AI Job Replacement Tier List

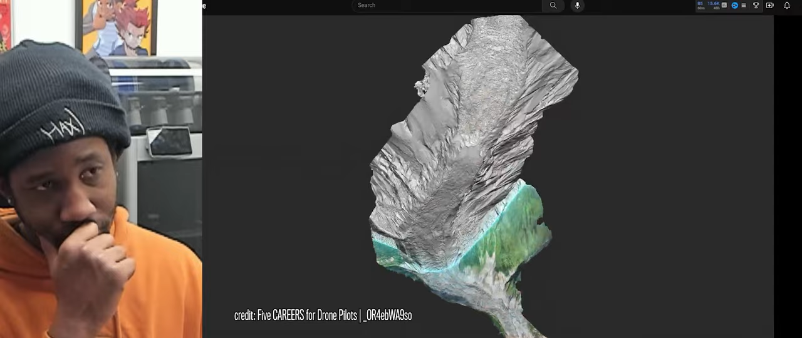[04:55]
Creating 3D maps and models through drone technology holds broad applications. All right.